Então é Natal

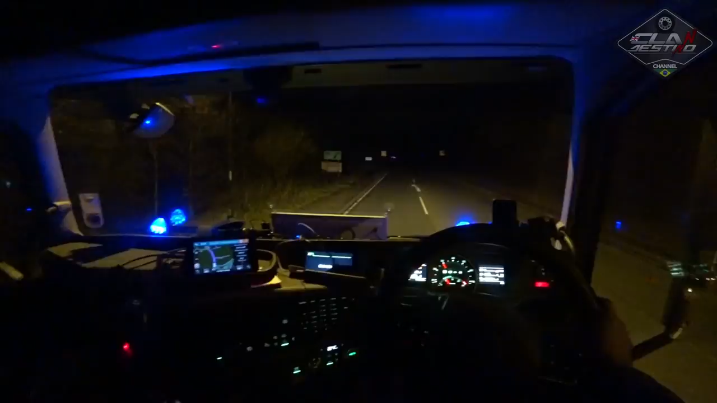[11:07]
Eu uso outros dias pra melhorar, né? Eu não posso filmar onde tá muito escuro, porque senão não... Ela é boa, essa câmera aqui ela é boa, mas quando tem iluminação assim, né? Porque depois quando abaixa a luz, né? Quando não tem iluminação na estrada, ela não aumenta a intensidade, né? Tipo, igual ali na frente, ali, né? Aqui quando é iluminado assim fica legal. Mas igual tá entrando no escuro aí, ela vai pegar só um pedacinho aqui do farol aqui na frente, né?